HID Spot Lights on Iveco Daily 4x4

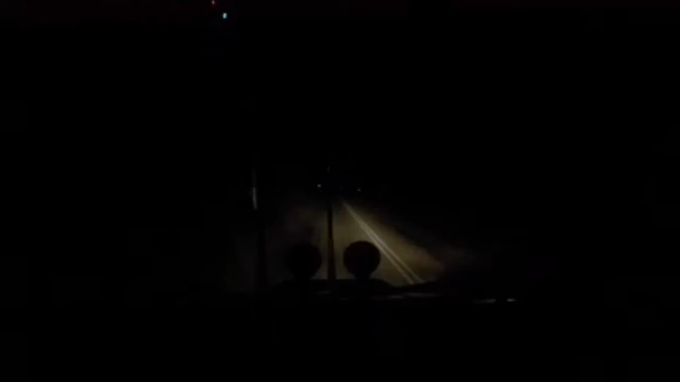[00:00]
Okay, a few people have asked me about the spotlights that I've got on the front versus the standard lights of the EVECO daily. Well look, I don't know what you can see now on the screen, probably not a great deal. That's very similar to what I can see which is not a great deal.
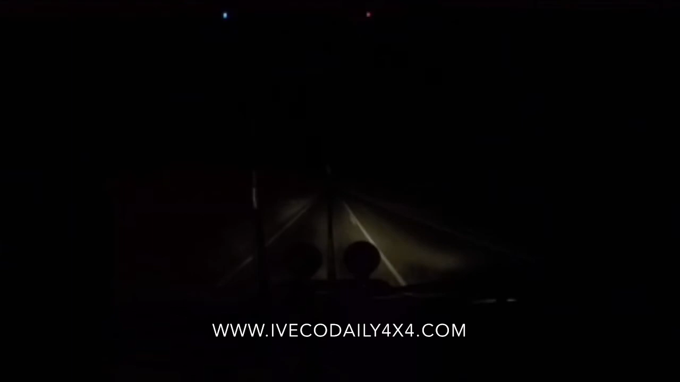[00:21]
So these lights at the moment are undid and I'll flip them on to high beam. That high beam that you're seeing now is the high beam of
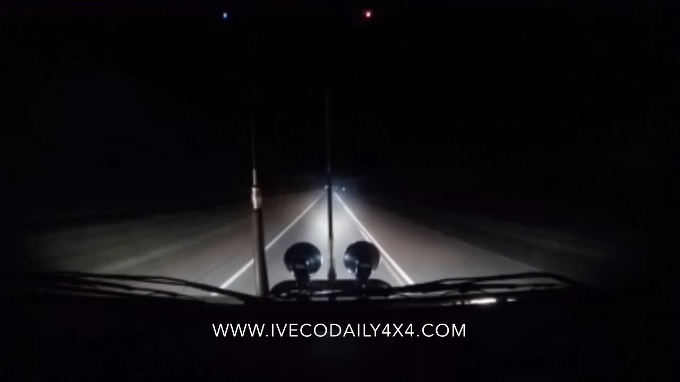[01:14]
But they're actually really, really, really good. The only problem that I find with the HID lights driving on remote roads in the night time is that when a vehicle's approaching you and you've got to dip them, you go from super good vision, you know, as you're seeing now, you know, well and truly lit up for the best part of a kilometre down the road and then you see a vehicle come when you dip your lights and you go back to this and it's like, holy gal, where am I going?